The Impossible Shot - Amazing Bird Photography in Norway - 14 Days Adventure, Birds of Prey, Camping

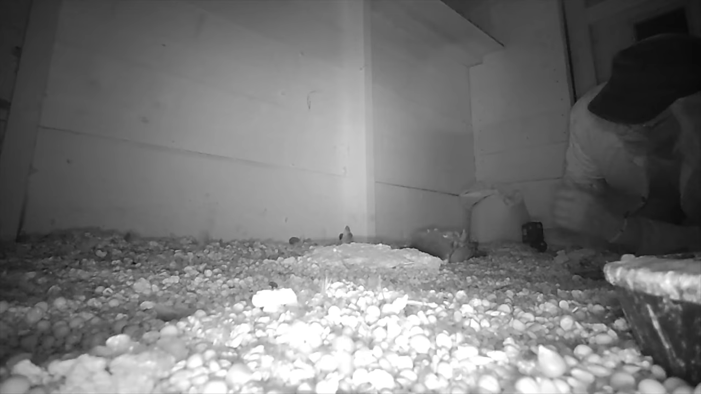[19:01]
Jostein mounted several cameras with infrared light in the pigeon's house and left them overnight.
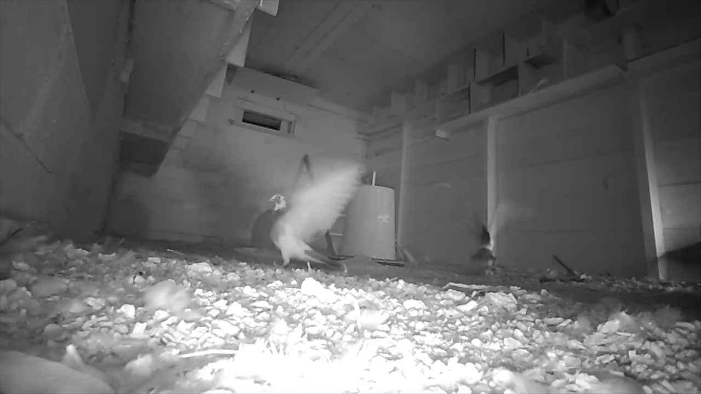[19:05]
When he picked them up the next morning and watched what they have captured, he got a big surprise.
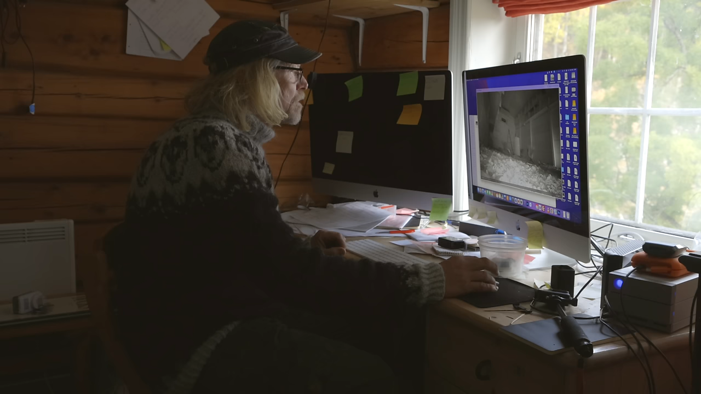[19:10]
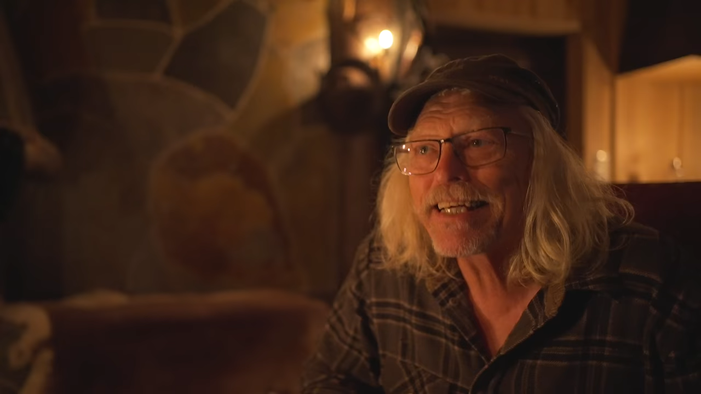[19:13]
Det var en kattugle. En kattugle, og det aller første gang. Jeg har aldri hørt om det før. It was not the martin or any other mammal.
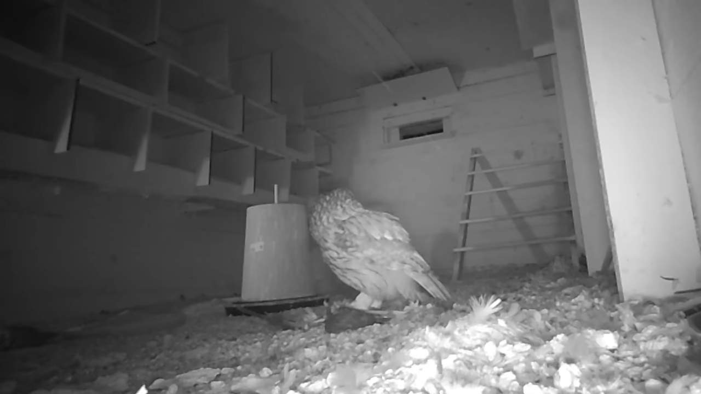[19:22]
It was an owl. This was a challenge, because how could he prevent the owl from coming in without blocking the pigeon's access to the outside?
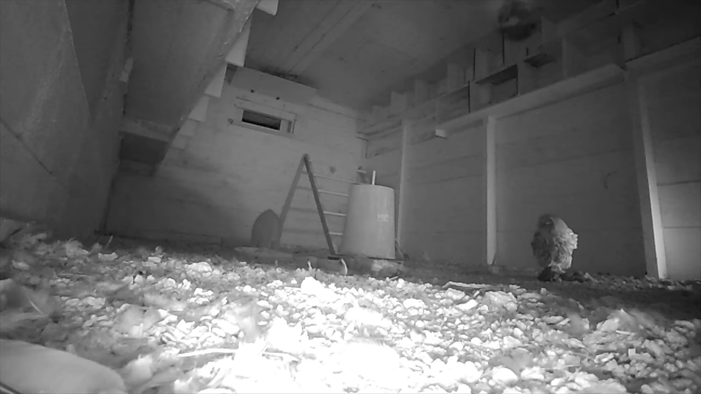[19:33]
This was simply not possible. Then he got the idea.
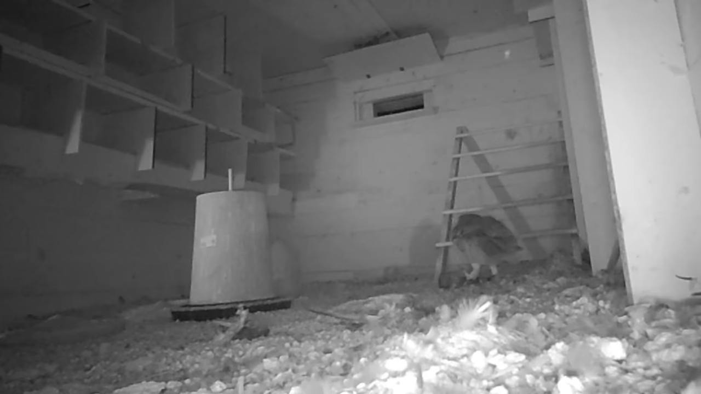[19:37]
Men så kom jeg til å tenke på at løsningen var jo kjempelett. Det handler om lys. What is it that owls doesn't like when hunting?